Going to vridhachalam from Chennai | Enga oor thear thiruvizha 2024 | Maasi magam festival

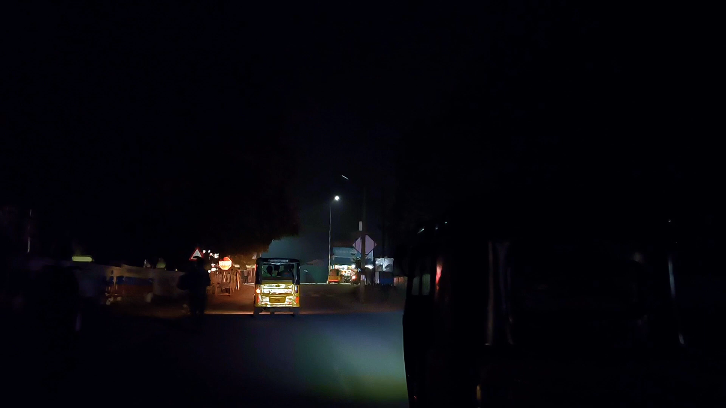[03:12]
இங்கே லைட்டு போடாமல் வச்சுக்கிறானுங்க, அம்மா இருட்டாக்குது. ஏதோ சாப்பிட்ற கடை இருக்குமா நீங்கள் இப்போ, கருப்பட்டி காஃபி இருக்கா, பெரியார் கருப்பட்டியா?
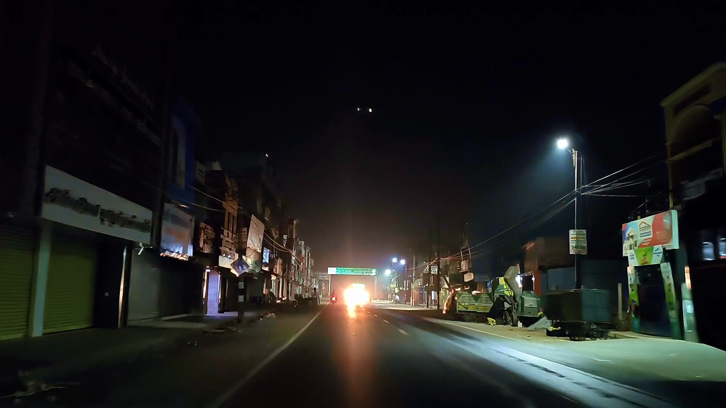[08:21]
எனக்கே கொடூரமா இருந்துச்சு. தூங்குறாங்களா? ஏய் விடுஞ்சிருச்சுரா. ஓ நாலு மணி தான் ஆகுதா? நம்ம தான் சீக்கிரமா வந்துட்டு கத்திட்டு இருக்கோமா? என்னடா பாலகரையில் ஒரு லைட் இல்ல? கரண்ட் போயிடுச்சா?